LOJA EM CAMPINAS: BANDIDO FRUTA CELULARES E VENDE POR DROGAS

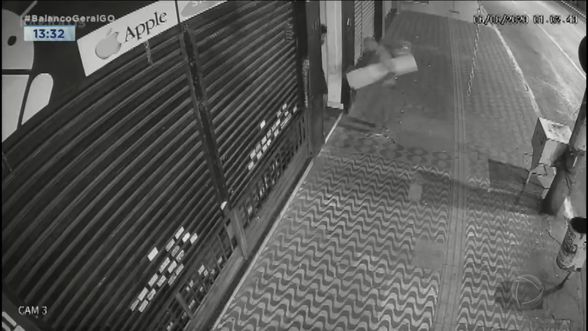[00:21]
O Luares, a suspeita é de que esse homem já estava agindo aqui no setor central, em Campinas, já há algum tempo.
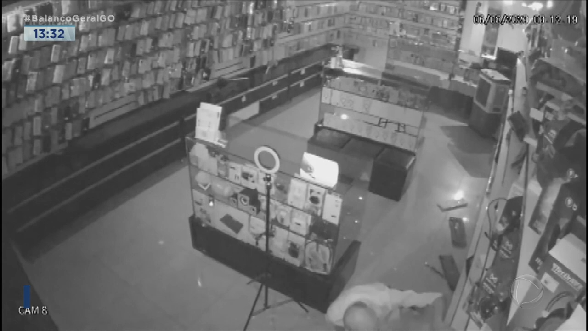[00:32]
E aí na madrugada de hoje, por volta de uma e meia da manhã, ele entrou então nessa loja e conseguiu furtar 13 celulares, além de alguns outros artigos eletrônicos.
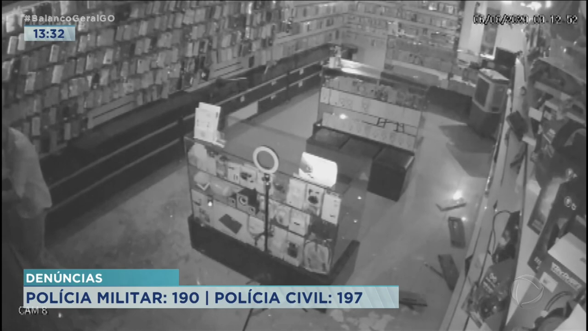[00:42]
E aí o pessoal do 38º foi em busca desse sujeito e conseguiu pegar ele, viu? Vamos conversar com o Tenente Luiz Alexandre Dyer, que vai contar pra gente como foi essa captura.